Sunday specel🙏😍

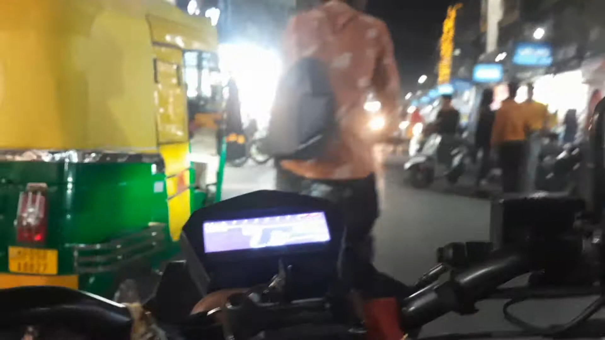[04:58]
तो भी चला रहा है यार, थोड़ी साइड ही कर ले भाई। ये है ट्रैफिक एंगल, बहुत दिवाली शॉपिंग स्टार्टेड।